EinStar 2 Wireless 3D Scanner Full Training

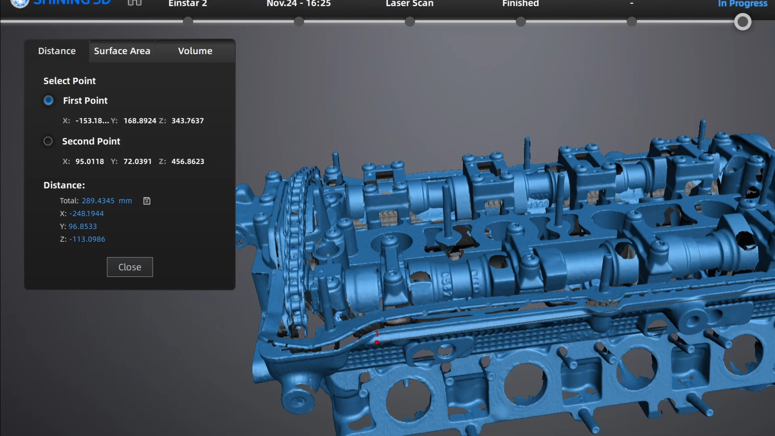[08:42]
You can also measure surface areas by lasso-clicking an entire area.
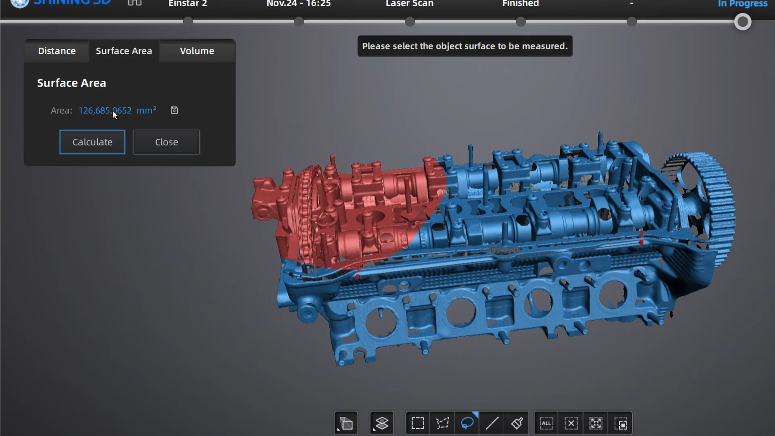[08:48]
Volumetric measurements can also be taken if your mesh is watertight.